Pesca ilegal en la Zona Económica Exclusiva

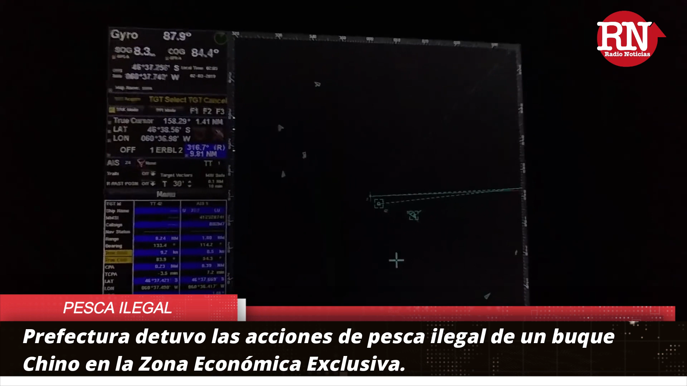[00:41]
on you you are responsibility for your ship and your crew fuego libre